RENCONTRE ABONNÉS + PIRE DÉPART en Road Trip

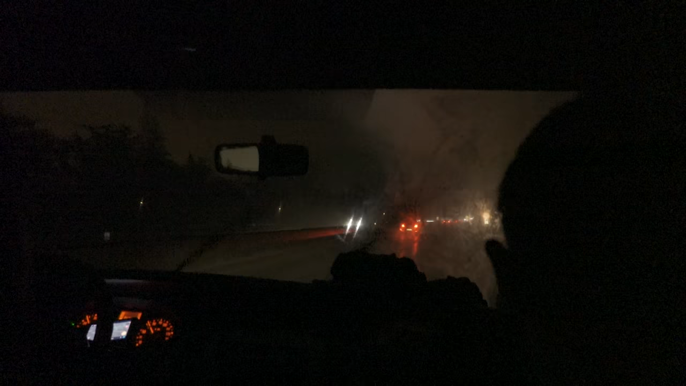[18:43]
Mec, c'est terrible, il pleut, il fait froid, c'est l'hiver, on se barre de là et vraiment on va chercher le soleil. Merci beaucoup d'avoir regardé cette vidéo.